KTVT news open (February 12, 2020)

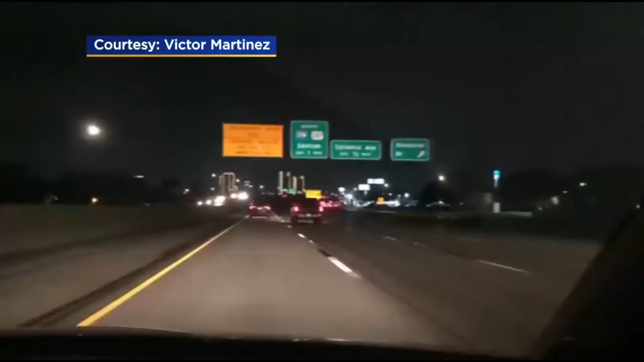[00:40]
Also, they're supposed to help at night, not make your drive worse. The problem that caused all the lights on a North Texas highway to start flashing. CBS 11 News at 10 starts right now.